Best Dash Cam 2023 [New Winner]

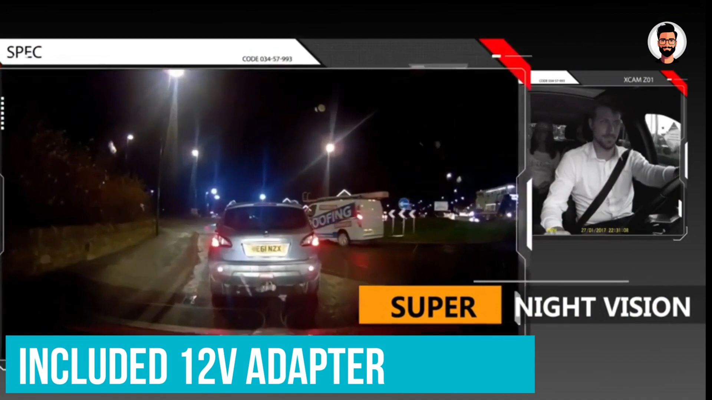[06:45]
For power, you can either use the included 12-volt adapter or purchase a hardwire kit to connect the camera to your car's battery for almost unlimited runtime.